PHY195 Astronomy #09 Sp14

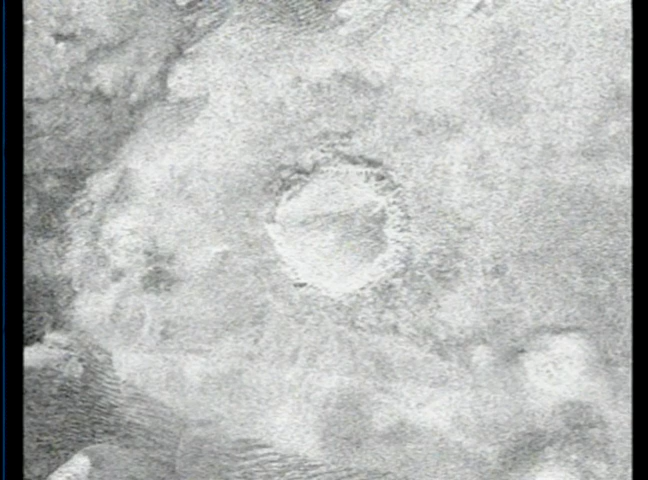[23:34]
Tells us it's a fairly young surface geologically, because we actually have erosion going on there, liquid erosion in some places. Next image. So here we see some flow. Now this could be more volcanic or liquid, but some type of flow contact.
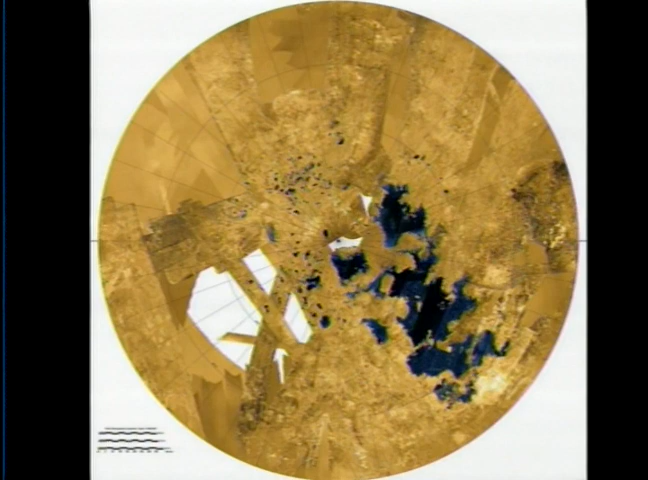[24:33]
the North Polar region. So the North Pole of Titan is somewhere around here. And they've color-coded this as people will have want to do. So remember, this is radar data.
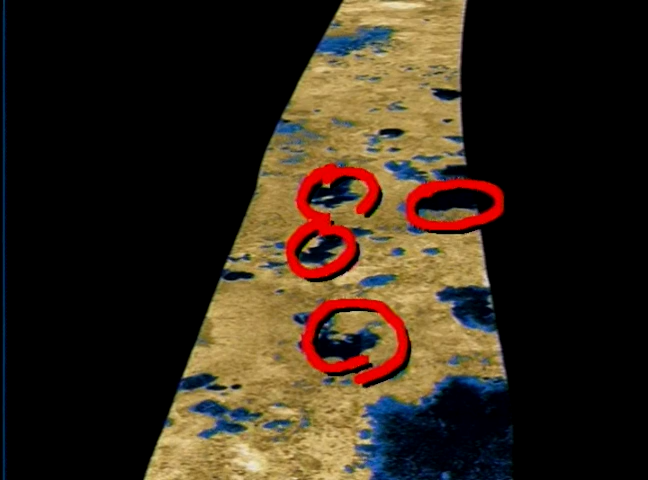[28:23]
This is just another take at part of this region. Again, color added artificial, although it is tied to radar properties that do make it look like all these things are indeed lakes. They're also a note. They think the lakes probably being this hydrocarbon soup are probably pretty darn dark, if not black, in the way they look.
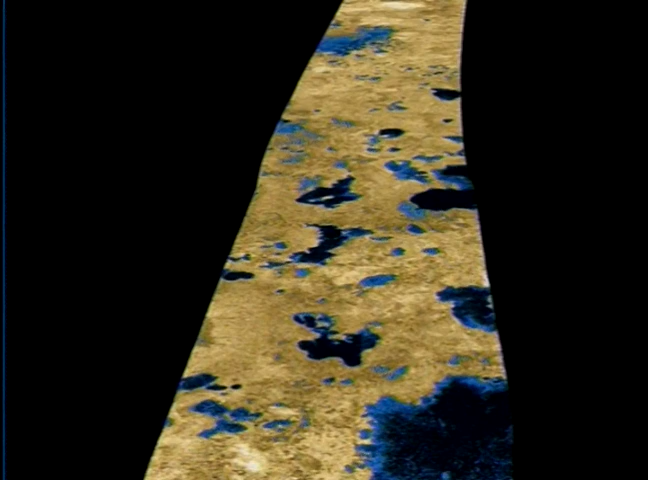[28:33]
Now, next image, let's look at one of these internal model theories of the interior of Titan. And here the concept, you've got a multi-layer concept.